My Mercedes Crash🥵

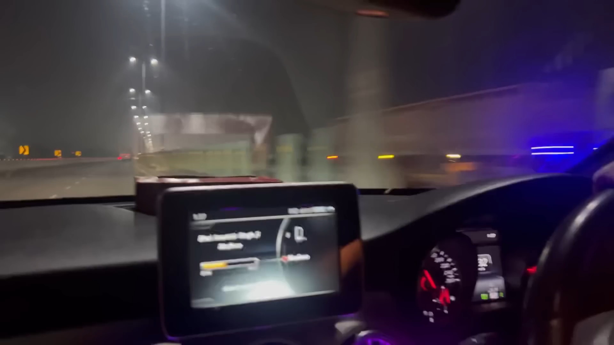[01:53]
वैसे मैं आगे टोल है, टोल से पहले तो उसको मैं आगे आना दूंगा, वैसे अरे भगाएगा ये, मतलब पूरी खींच के चला रहा है गाड़ी, 130 135।